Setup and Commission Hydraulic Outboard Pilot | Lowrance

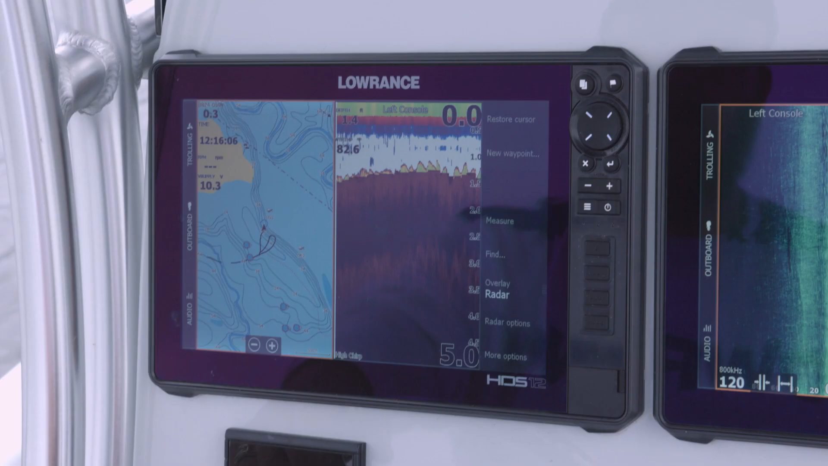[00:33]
okay guys the first thing we're going to do is we're going to hit our pages button go to settings
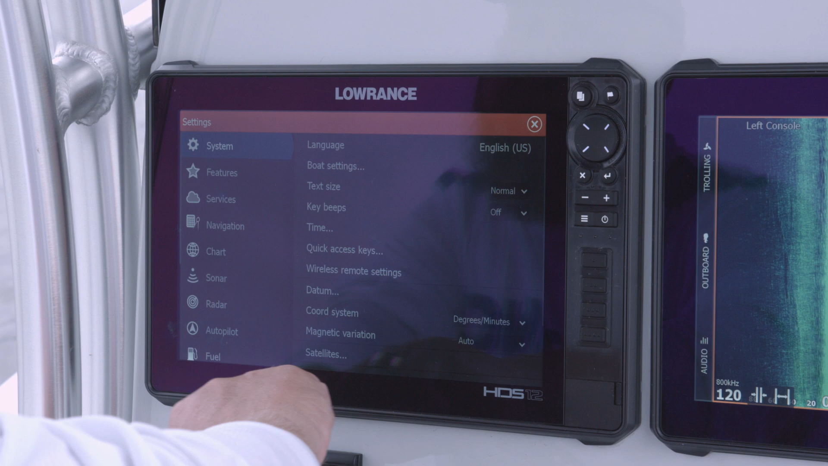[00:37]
and then we're going to scroll down here to network then we want to look at our device list when we look
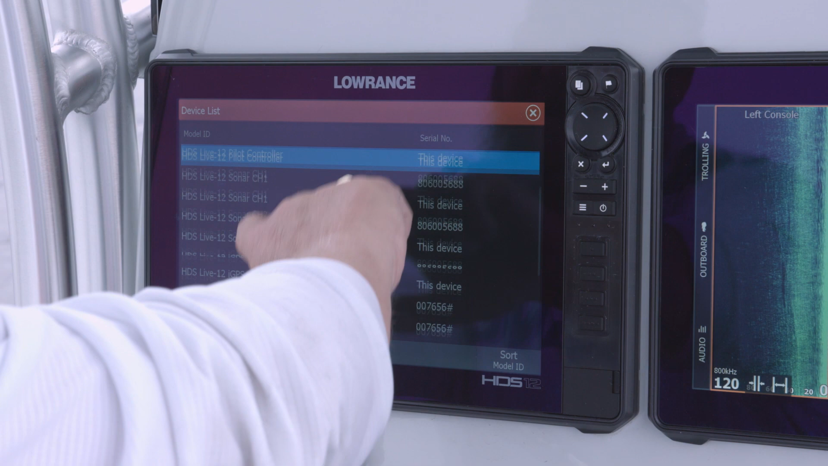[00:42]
down at this device list we can see our knack one is in here so that's the important thing we need to know
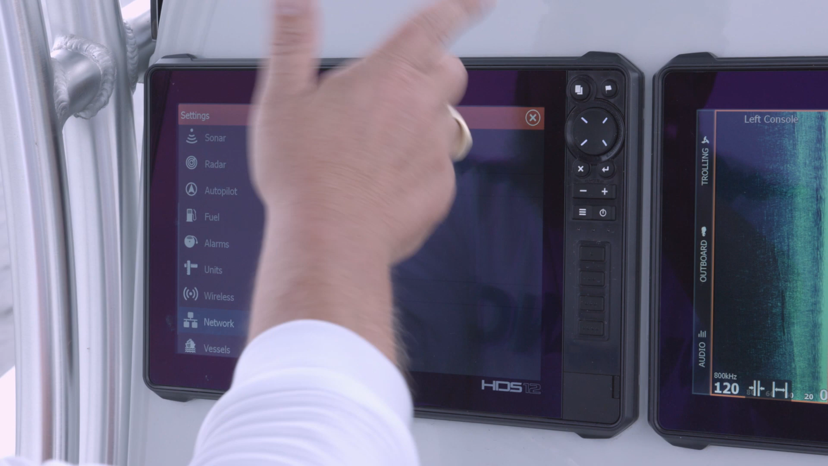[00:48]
first so the next thing we're going to do is we're going to look at our data sources with this we go to engine then we go to center and then we're going to scroll down here to where it says pilot present we're going to touch that you can see there's no check mark in the knack one autopilot
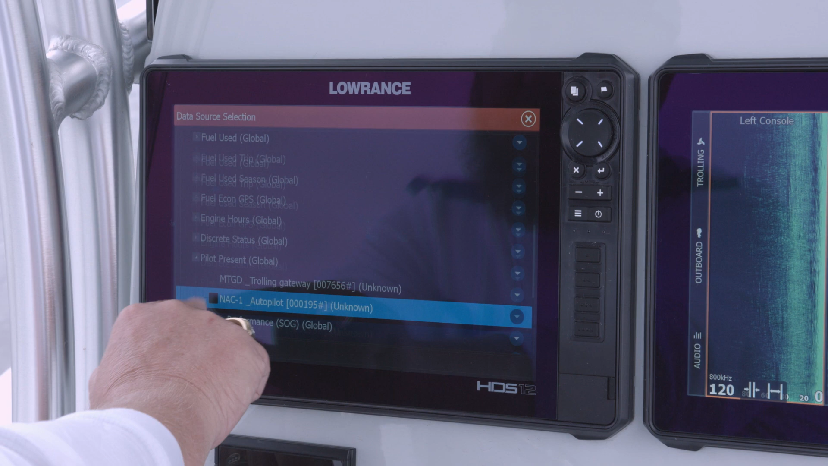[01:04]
so we make sure that we have a check mark there that way our system knows what we're
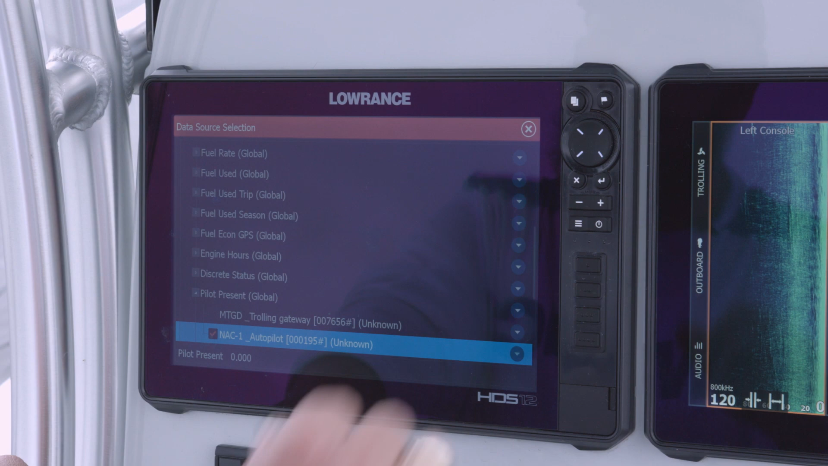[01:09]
using as our controller so now that we've done that we can go back to our home screen
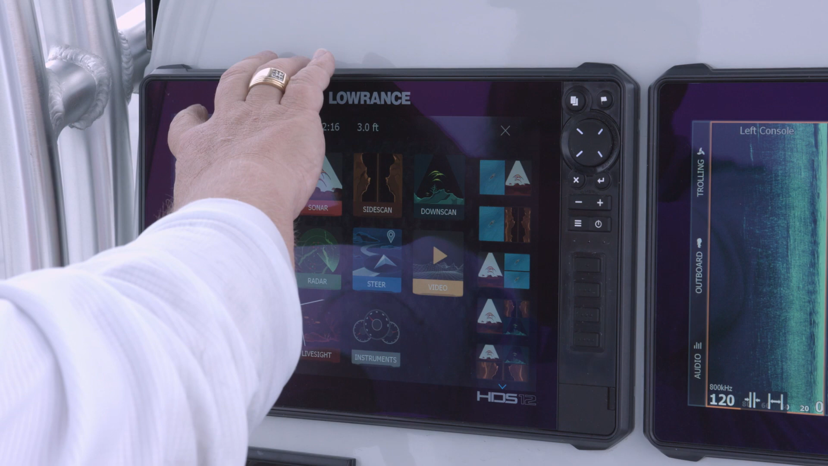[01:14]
or we can just go to settings then we go to autopilot we're